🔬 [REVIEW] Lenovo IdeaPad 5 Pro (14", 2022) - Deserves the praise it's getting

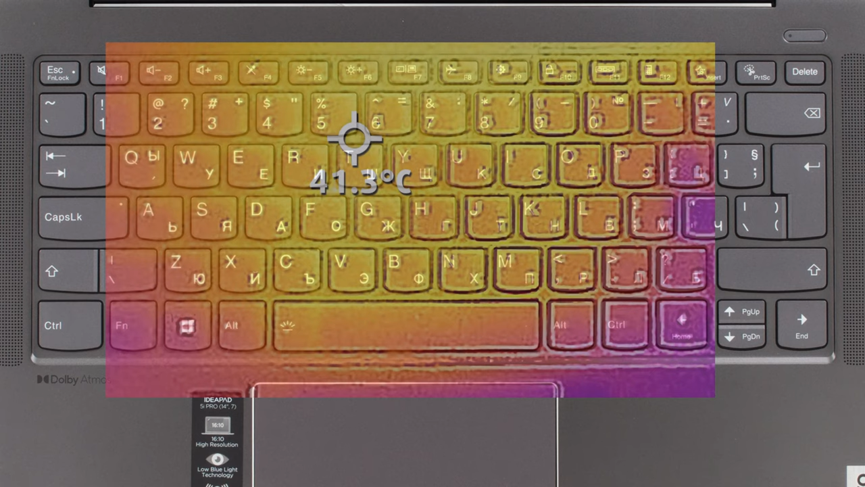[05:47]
On screen: spot 41.3°C
as the fan doesn't get loud, while the bass warms up slightly, but doesn't get uncomfortable.
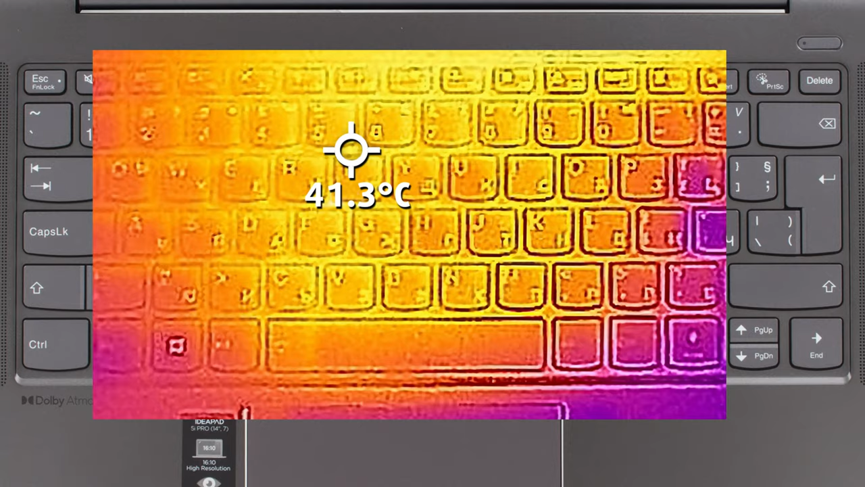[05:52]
On screen: spot 41.3°C
Checking out the laptop on the inside, and there's not much to do, except upgrade the storage through the single M.2 slot.